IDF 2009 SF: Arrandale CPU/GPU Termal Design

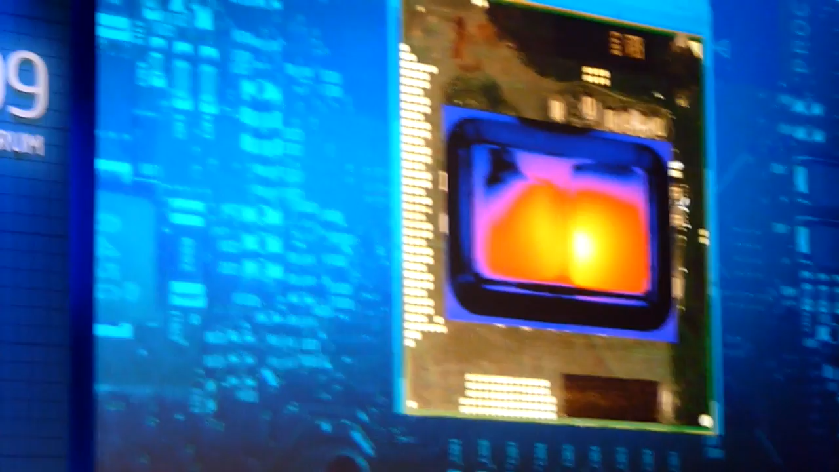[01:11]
So, I can come again, yeah. So you can see on the right-hand side, you can see the graphic, the big sheet. On the left-hand side, you can see the Westminster microprocessor,
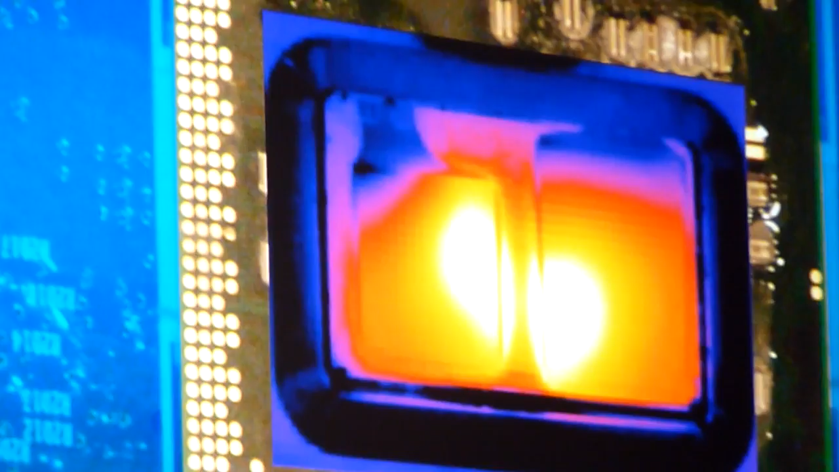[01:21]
you can see, by the way, where are the execution units with the high activity factor. So this is the hot things on the IR port, because I didn't check it, but I believe the designer can tell us.